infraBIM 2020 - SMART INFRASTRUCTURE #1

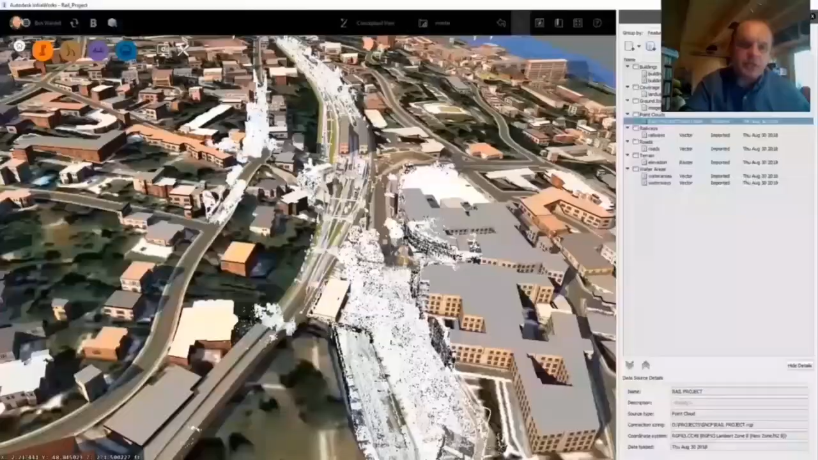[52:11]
So that Paris model, as I mentioned, was built off of a number of point clouds.
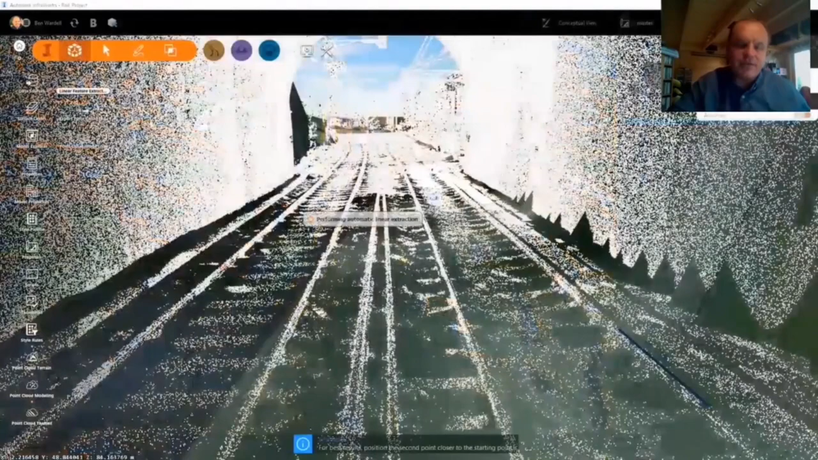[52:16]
And you could say, well, that's very hard to process and it's a very specialist activity. But what we're seeing here is a user of the
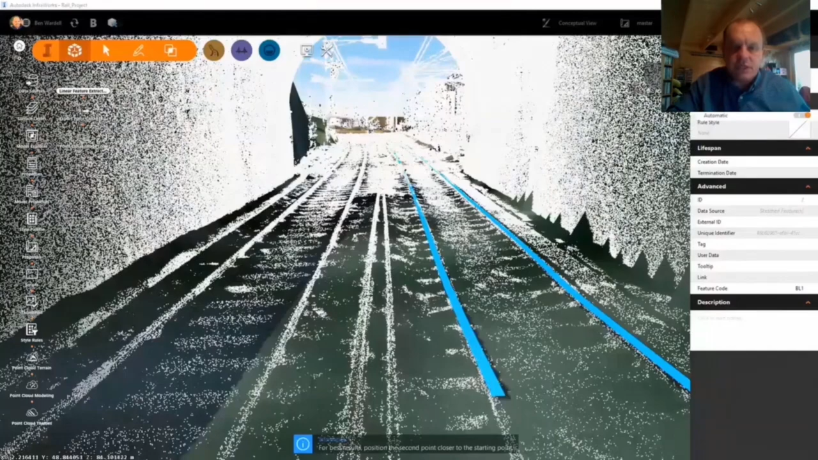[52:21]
Autodesk InfraWorks platform simply picking a set of dense points and saying, I think that's the top of the rail. The software then automatically extrudes those lines using a process called automatic feature extraction.
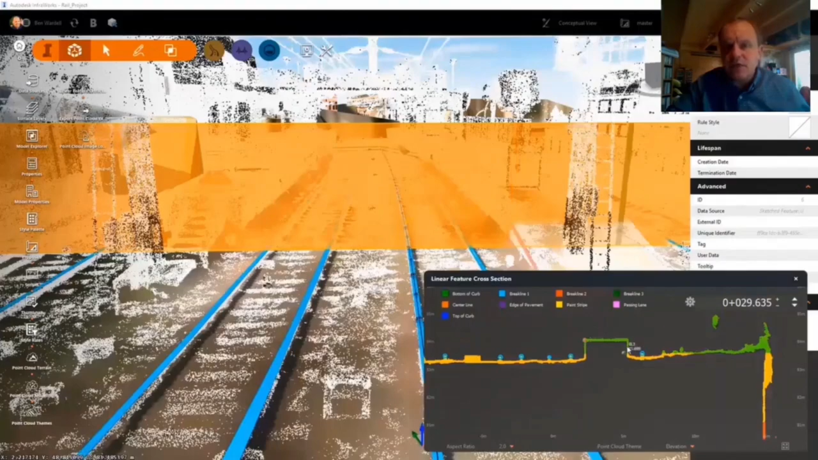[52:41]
and can now be used in the next stage of the engineering to create a rich topographic model when sent to a full engineering application such as Civil 3D.
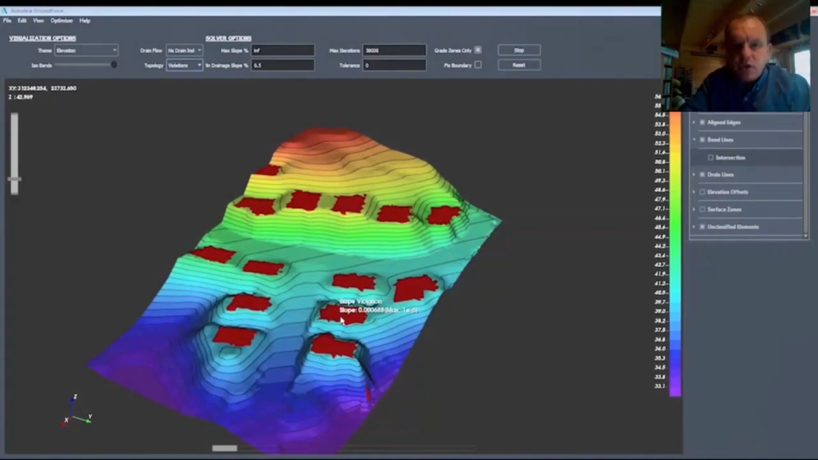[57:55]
And once we have the optimized mass haul model,
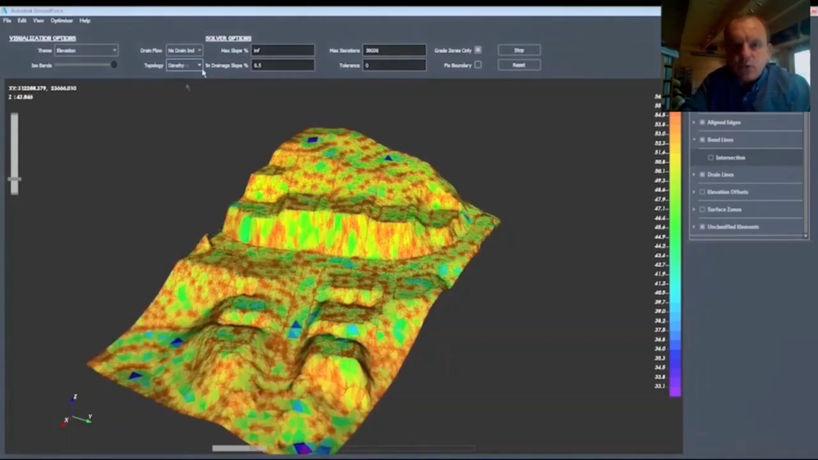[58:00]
we can then even run simulations such as water runoff to ensure that the proposal does not run risks of things such as flooding.